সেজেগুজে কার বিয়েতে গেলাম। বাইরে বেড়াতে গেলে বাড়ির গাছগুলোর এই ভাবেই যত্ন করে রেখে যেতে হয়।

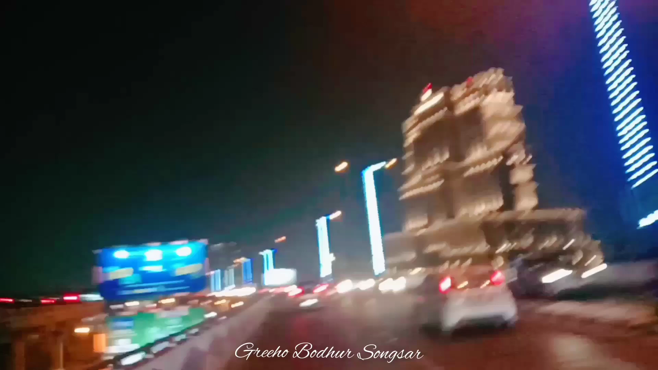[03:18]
আর রাস্তায় যেতে যেতে ঘোড়ার গাড়িটা দেখো কি সুন্দর লাগলো। আর আমরা এখন আছি মা ব্রিজে, তো এখান দিয়ে যাচ্ছি, আর যেতে যেতে দেখো পৌঁছেও গেছি।